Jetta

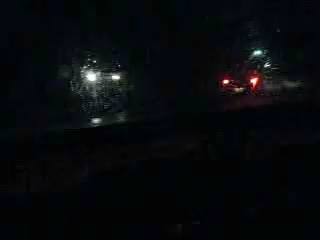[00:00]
Right now we're driving the Jetta in the rain to Contax house to get the rest of the cage welded. Curtis is in front, John's in back.